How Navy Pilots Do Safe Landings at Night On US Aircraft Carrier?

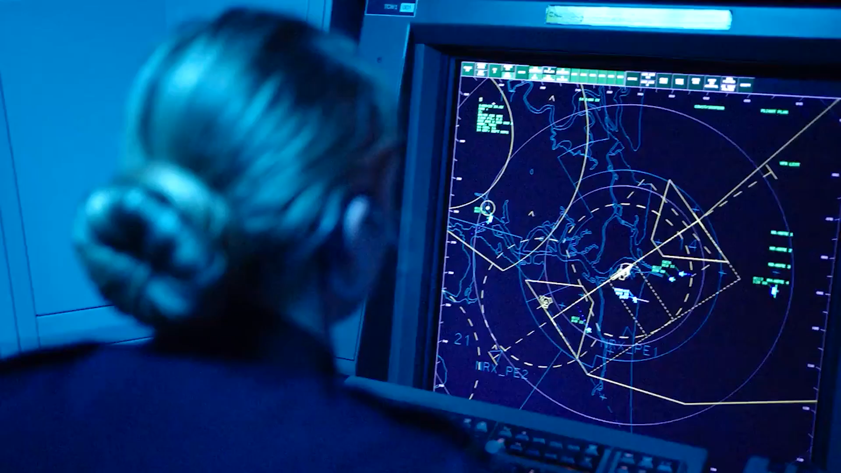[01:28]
You'll be surprised to know that the air traffic controllers at the Carrier Air Traffic Control Center possess expertise similar to civilian controllers,